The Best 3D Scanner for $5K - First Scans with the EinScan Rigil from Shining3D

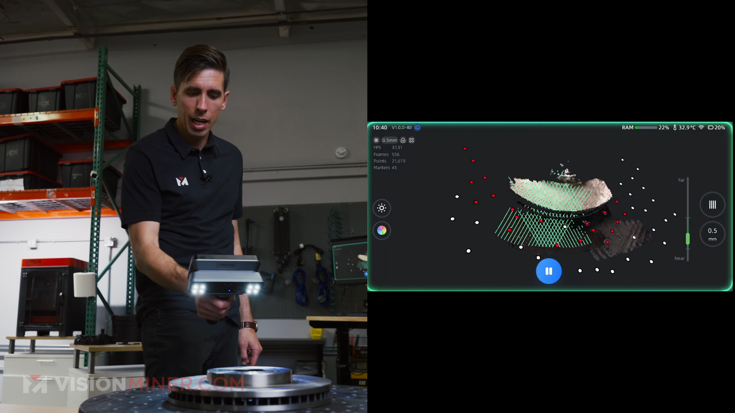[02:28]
is working much better and I can just take this turntable you can just take a lazy susan paint it black throw some markers
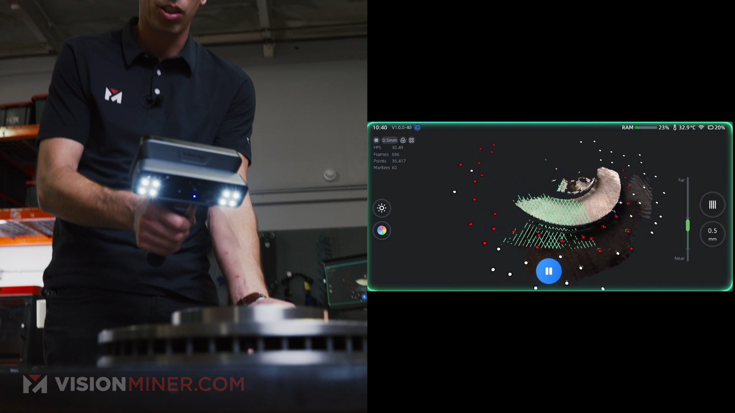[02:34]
down on it and you got a turntable just like this one and this is this is actually
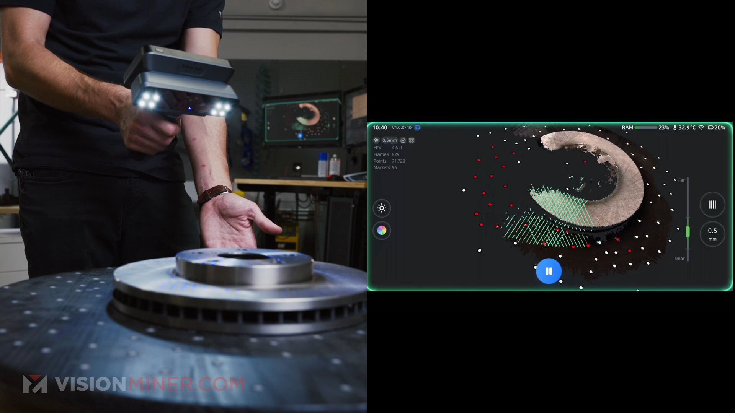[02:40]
doing really good you know for half the price to something like the hx2 you get a much smaller viewing window so you can't scan as big or as fast or quite as high detail but this is doing a pretty darn good
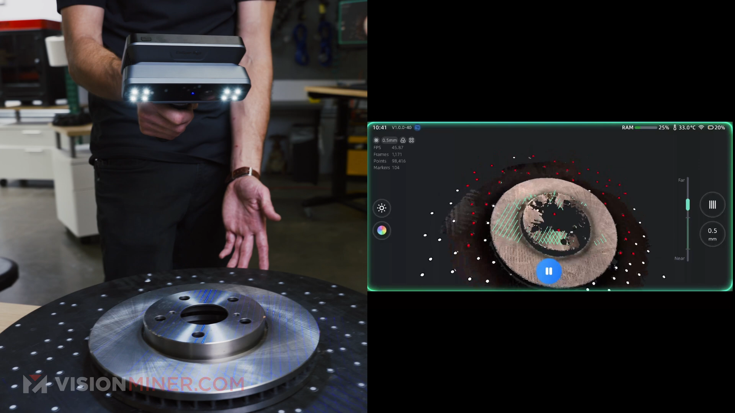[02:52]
job let's even get the sides it's doing a really good job actually tracking all those markers on the side it's kind of having some trouble with that really shiny edge right there but
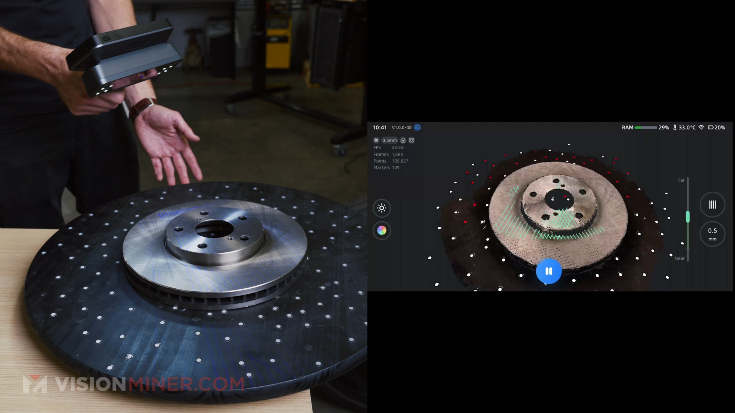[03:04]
depending why you're scanning this maybe it's for just general dimensions it doesn't necessarily matter
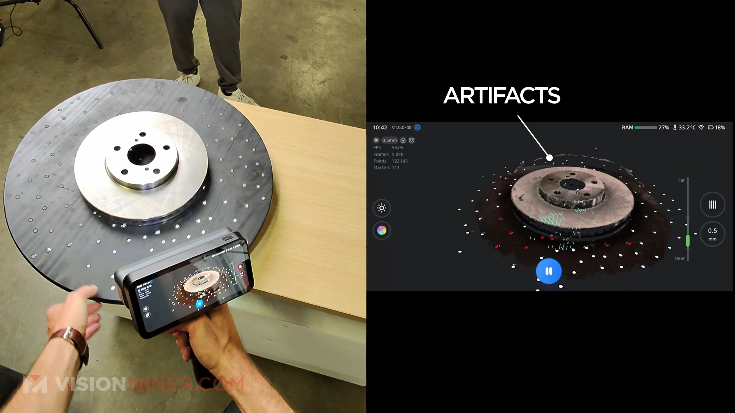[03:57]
will get totally cleaned up in the software right after and this is capturing full color too this all right let's go ahead and pause
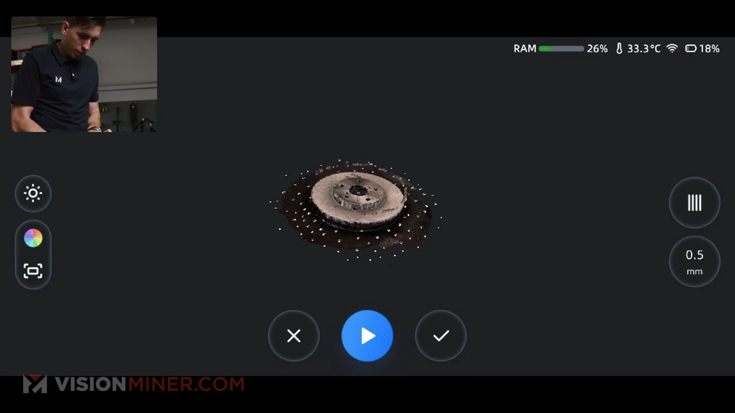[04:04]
let's look at our data zoom around a little bit looks like we
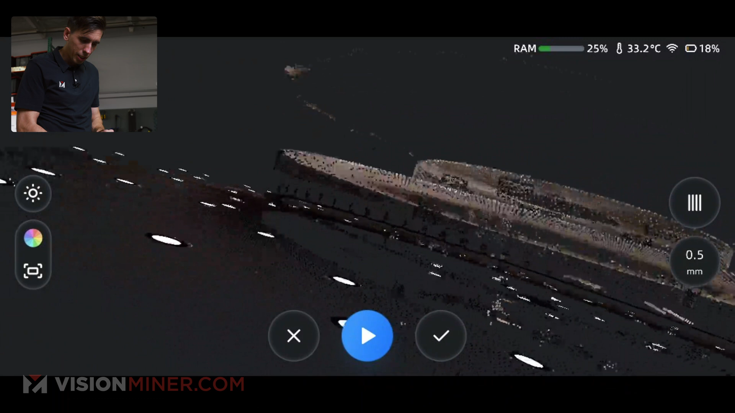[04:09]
did get all sorts of everything around that edge except for maybe that side should
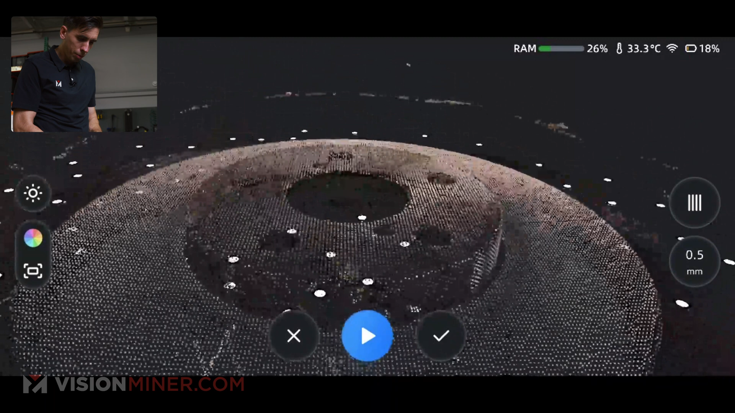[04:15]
be good enough now if I wanted I think I can edit this data right here on the screen
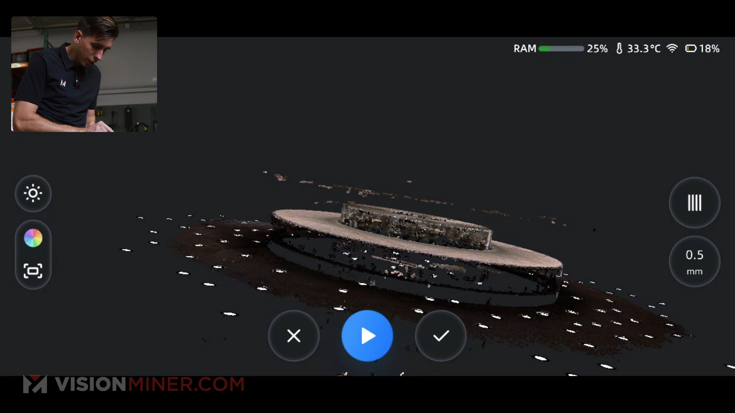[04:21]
my data quality indicator oh sweet so say I want to pick up more data I'm just going to hit go
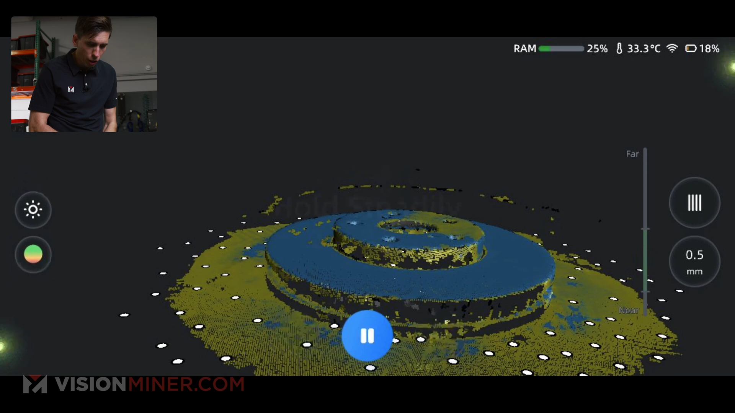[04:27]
again and now I have my data quality indicator this is fantastic because the blue stuff
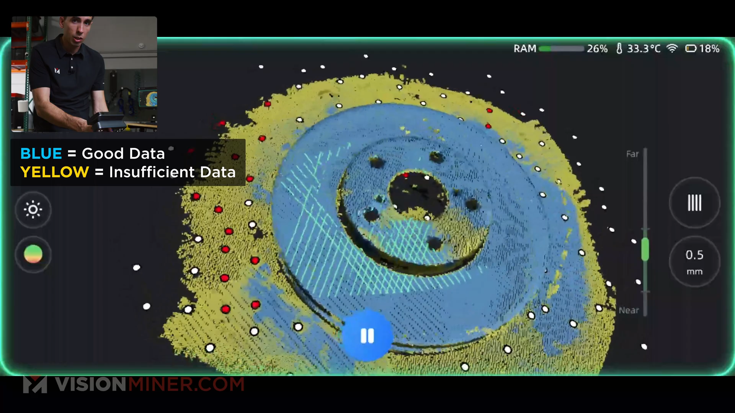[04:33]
it has good data and the yellow is not sufficient so I can tell without
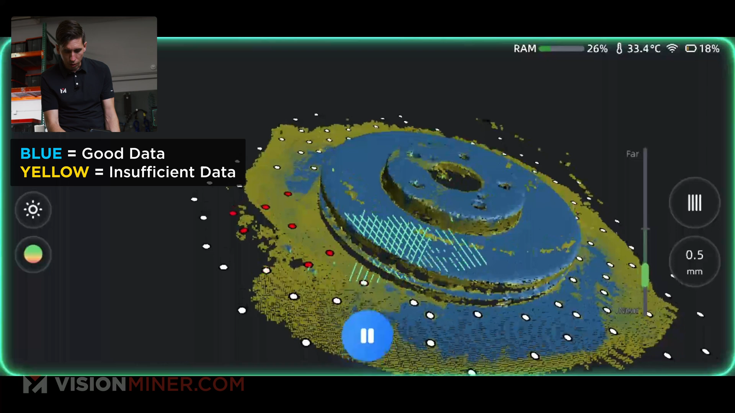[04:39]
just visually looking at it if I have solid data all the way around
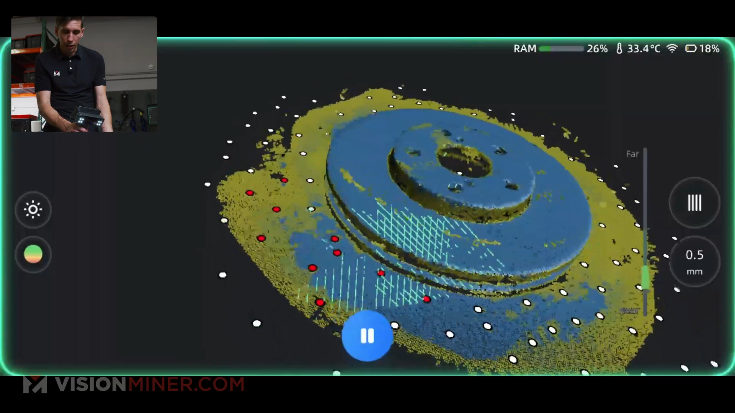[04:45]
now quick tip quick trick something you can do is